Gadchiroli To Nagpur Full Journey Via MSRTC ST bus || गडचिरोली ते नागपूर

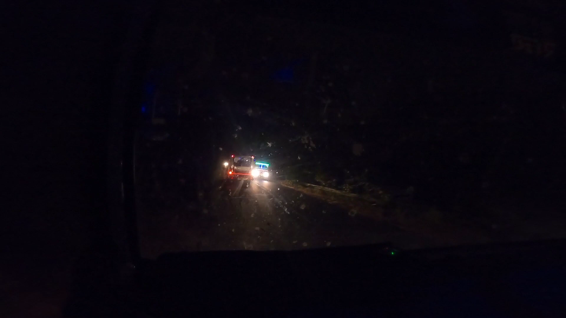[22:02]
आहे बाहेर कॉन्स्ट्रक्शनचं काम चालू आहे,
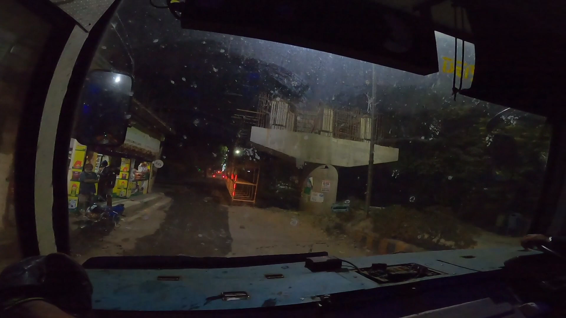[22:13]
कॉन्स्ट्रक्शन नाही पुलाचं काम चालू आहे, तिथे ट्रॅफिक जाम होते थोडं बहुत, आता संध्याकाळ ट्रॅफिक जाम नाही आणि आता बाहेर निघणारच्या